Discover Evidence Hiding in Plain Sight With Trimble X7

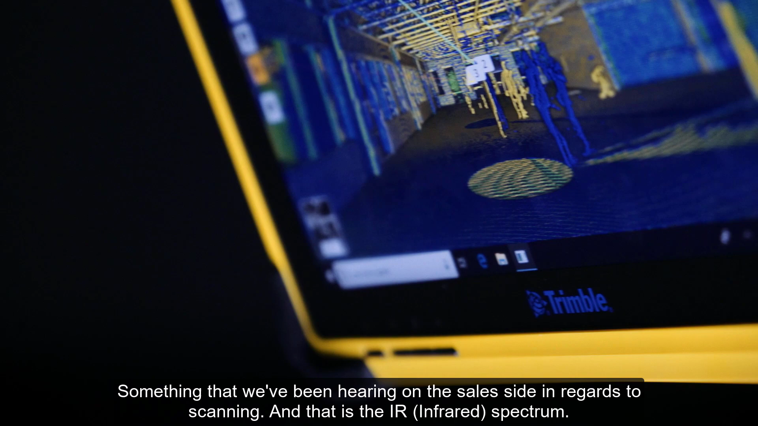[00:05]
one thing I wanted to just touch on here real quick is something that we've been hearing on the sales side in regards to scanning and that is the IR spectrum.
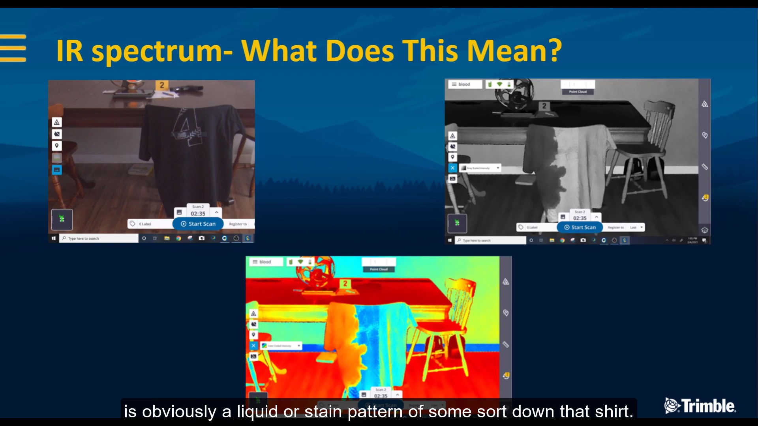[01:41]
grayscale or the colorized or sorry the intensity view you can really see on the left hand side of that shirt is you know is obviously a liquid or stain pattern of some sort down that shirt but in the first scan on the top left it is very hard if not impossible actually to see it on there so by by the scanner having this ability to view in these different modes you're able to select the one that's going to give you the
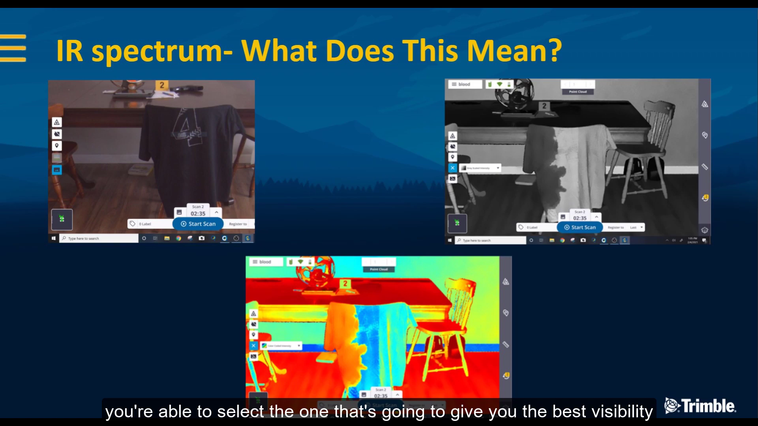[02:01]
best um you know visibility and and allow you to see things that you may not have noticed prior so that's one thing i just wanted to touch on there really quick a color of a couple of other things uh along the same lines this is uh we saw a couple of images of this already this is a charred building or burnt out building and again this is just a picture of the device working in this environment but also on the bottom right what you can see this is again the uh in the intensity view
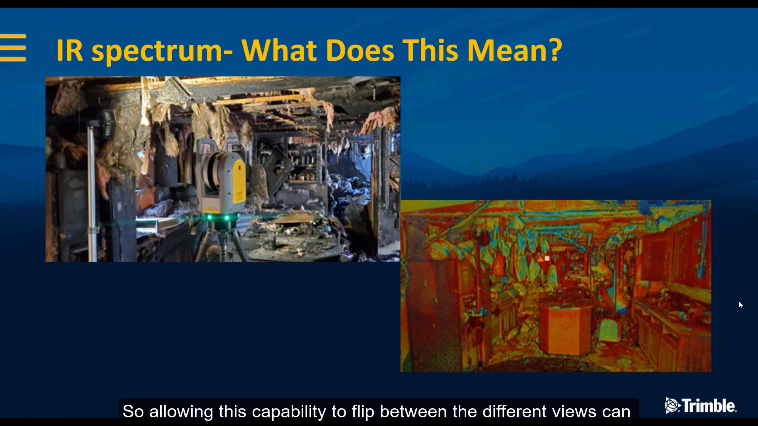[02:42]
and you can see that it allows you to view things that again are maybe hard to see to the naked eye in that top photograph so allowing this capability to flip between the different views can be really powerful um in our in our industry in the forensics industry whether crash or crime